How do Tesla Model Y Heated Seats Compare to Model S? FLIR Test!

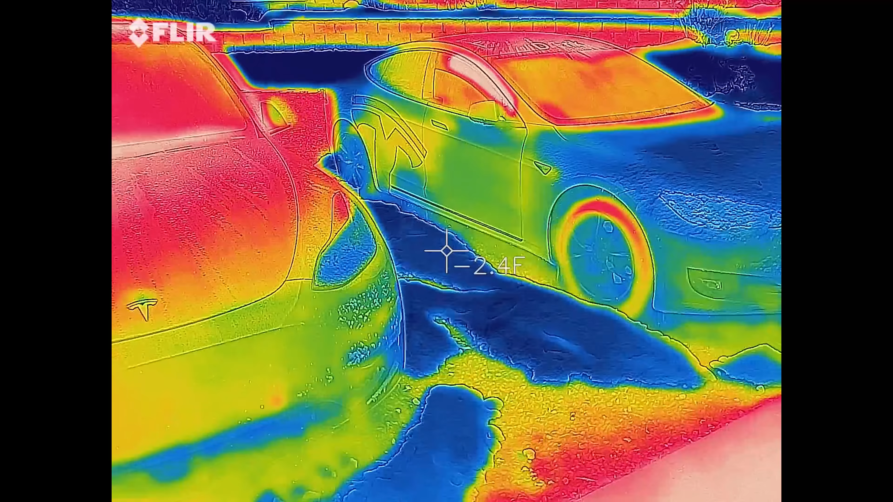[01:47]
Okay, so we just started the test.
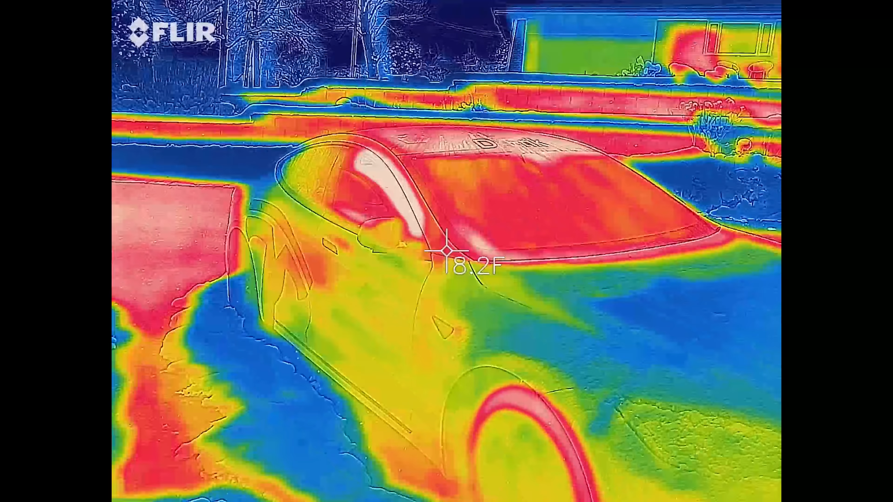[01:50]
You can actually kind of see we got the windows lowered on both of them.
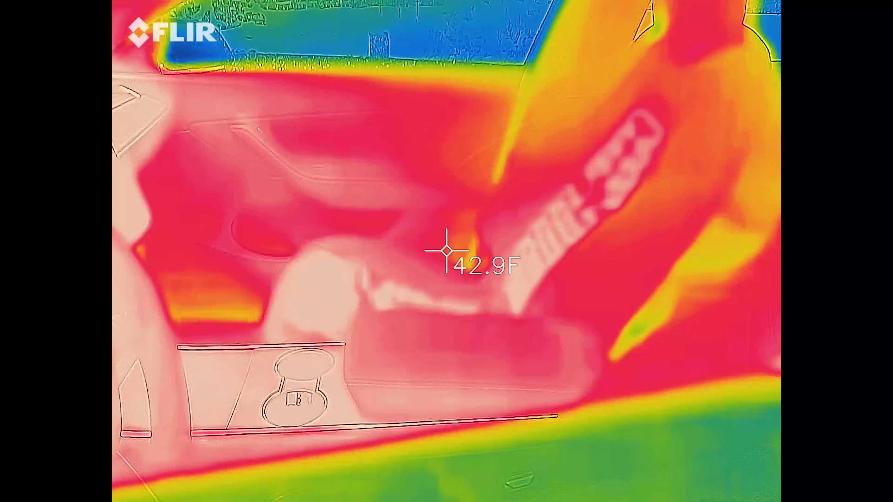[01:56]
On screen: spot 42.9°F
Let's go ahead and see I literally just turned it on,
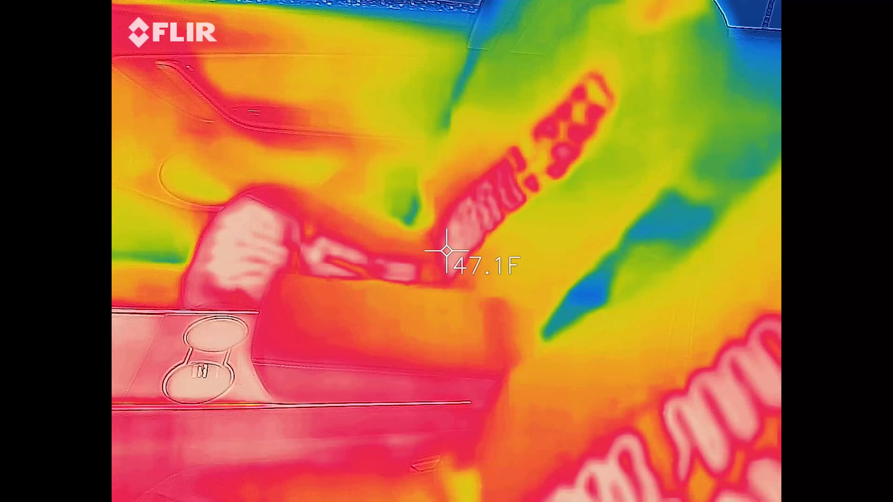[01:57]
On screen: spot 47.1°F
and you can already see it heating up.
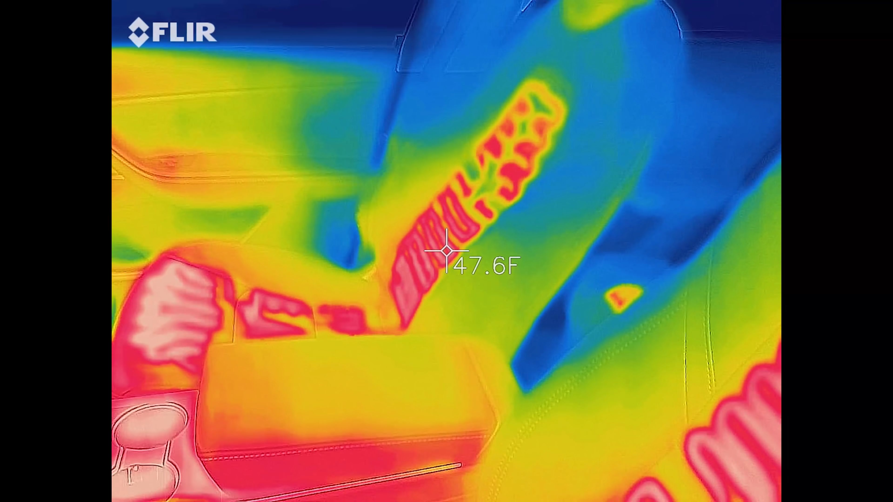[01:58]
On screen: spot 47.6°F
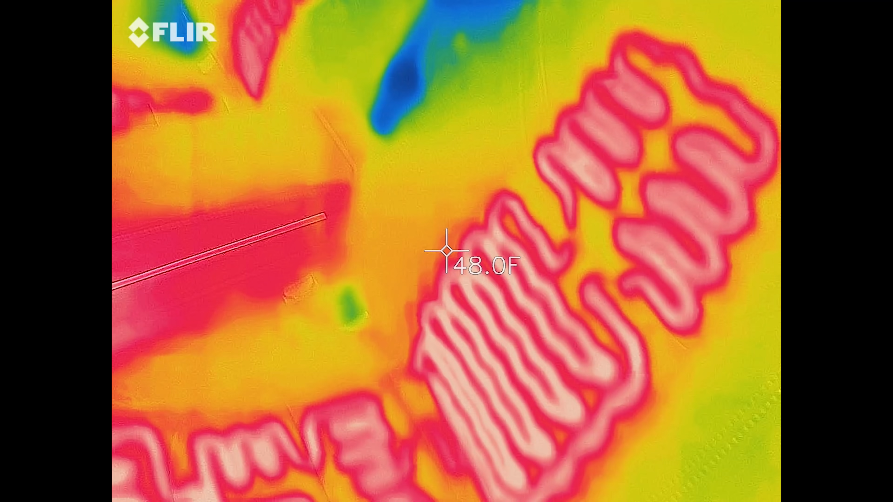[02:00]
On screen: spot 48.0°F
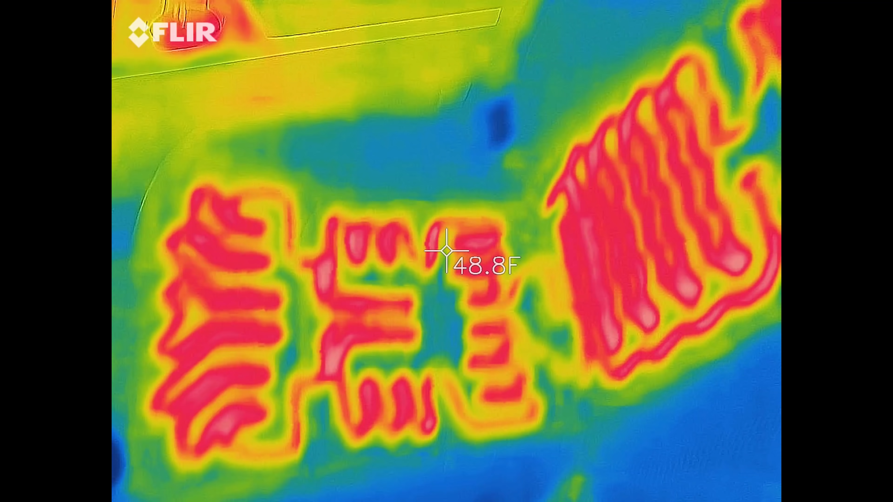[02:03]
On screen: spot 48.8°F
You can see how it all works, and then we'll look at the back.
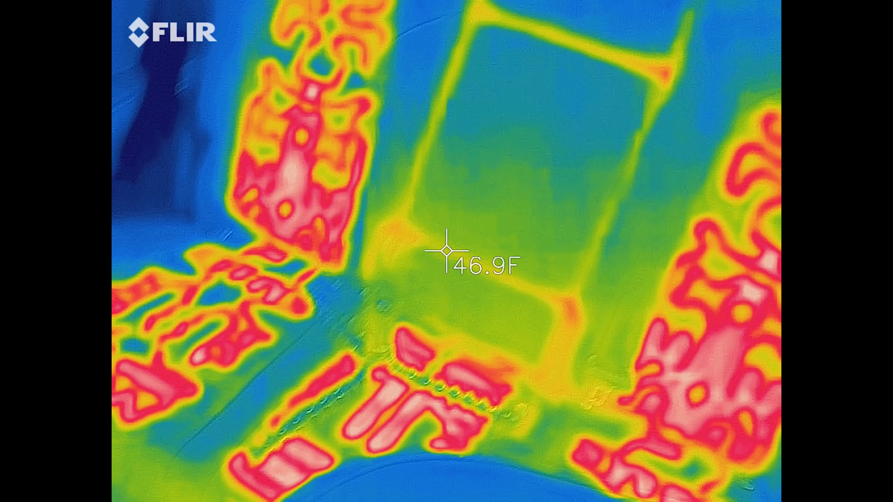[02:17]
On screen: spot 46.9°F
Oh, it does look like there is no heating in that fold down.
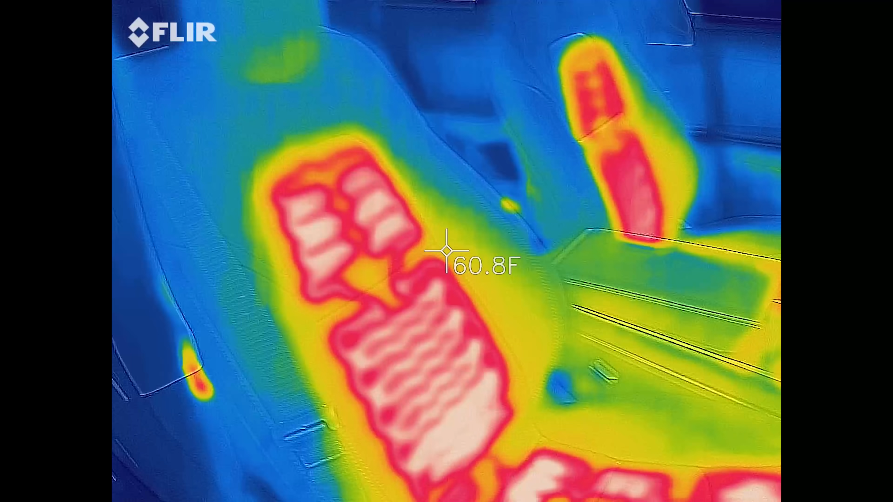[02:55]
On screen: spot 60.8°F
You can see the heat elements back here.
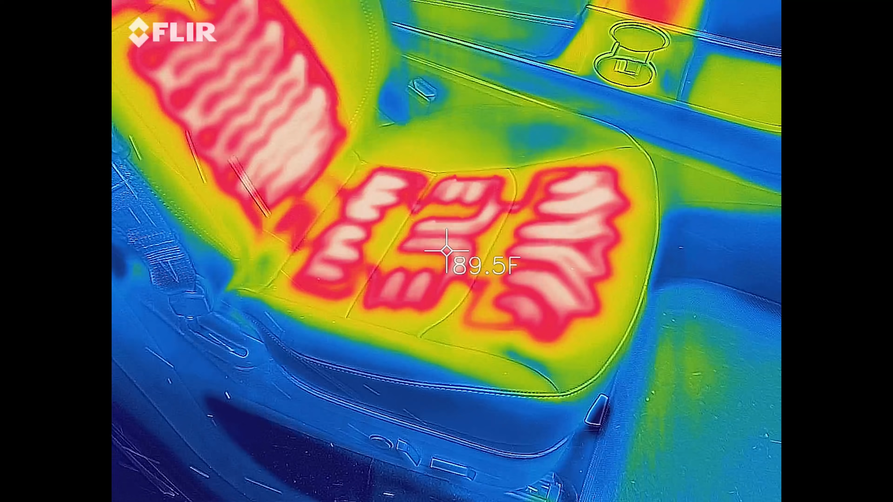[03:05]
On screen: spot 89.5°F
Got the butt heat elements, gotta love those.
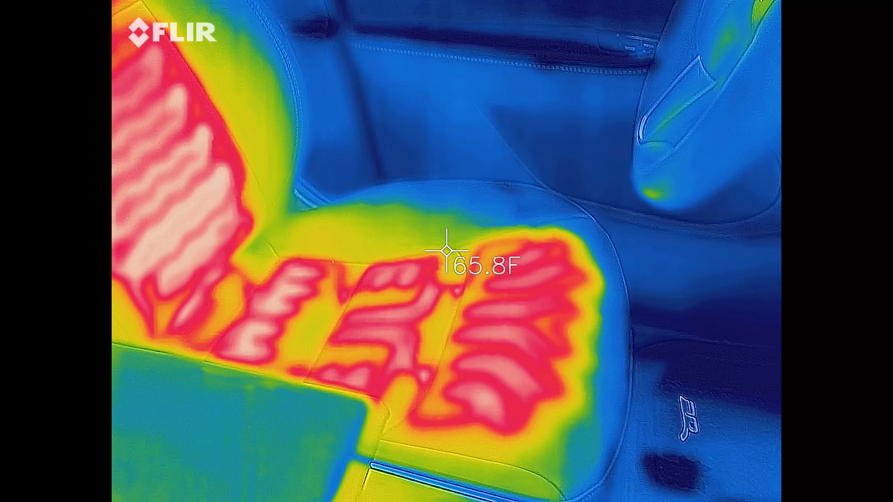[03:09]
On screen: spot 65.8°F
And then there's the driver's side.
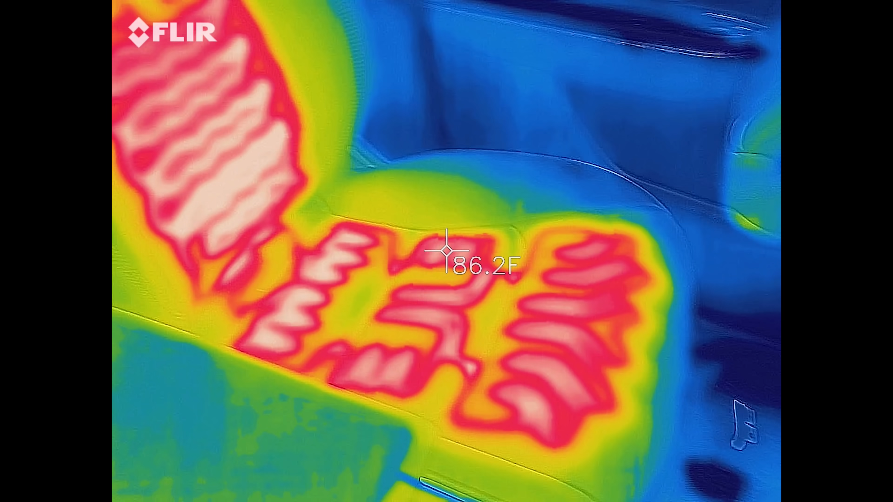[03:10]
On screen: spot 86.2°F
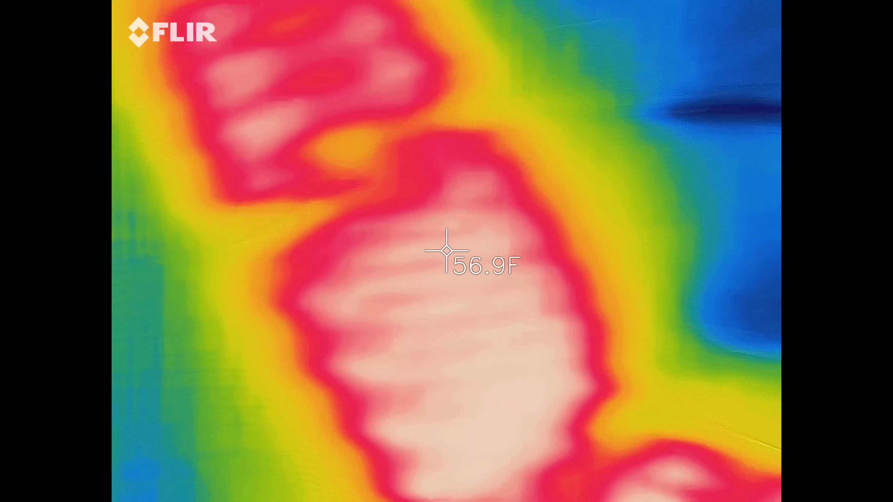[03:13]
On screen: spot 56.9°F
And then here is the rear seat.